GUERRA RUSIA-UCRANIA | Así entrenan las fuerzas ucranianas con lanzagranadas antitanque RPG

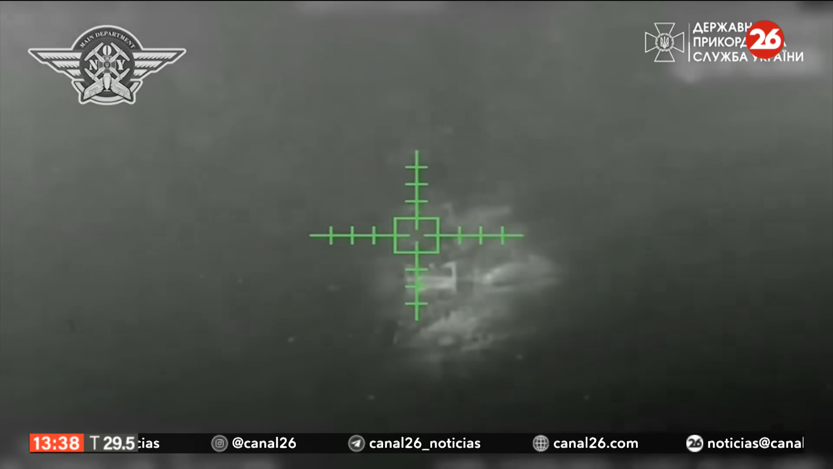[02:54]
En este caso estamos viendo lo que son ataques con drones.
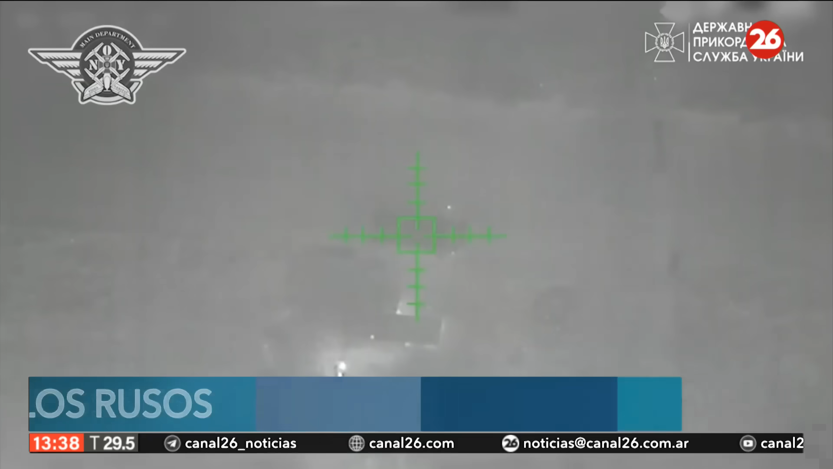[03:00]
A estos vehículos rusos, imágenes desde el aire, por supuesto.
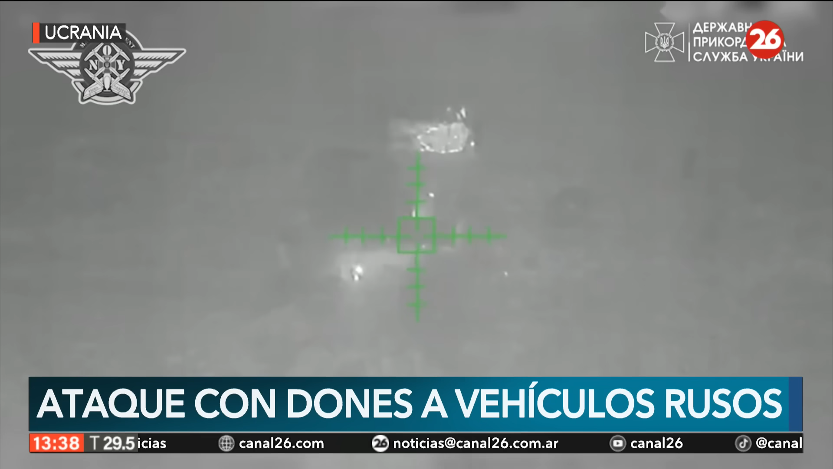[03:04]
La Guardia Fronteriza atacó dos tanques,
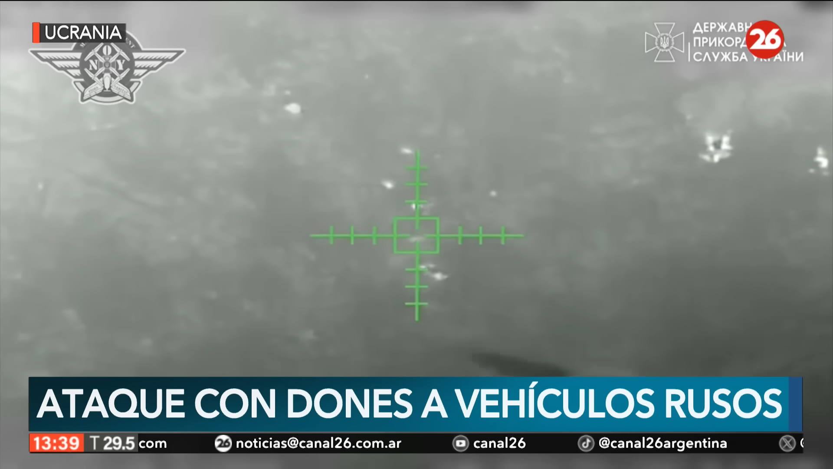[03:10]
un vehículo blindado, tres coches también y un camión y provocaron daños también en el refugio.